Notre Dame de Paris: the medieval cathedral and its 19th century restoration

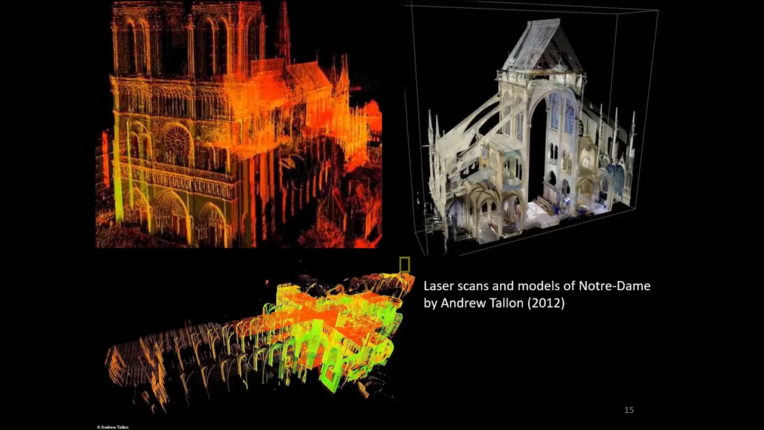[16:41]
And I'm not going to pretend to fully understand the technology that he's used here. But as I understand, this is a kind of a three-dimensional laser scan that enabled him to model very precisely the position of every element of the cathedral in three-dimensional space.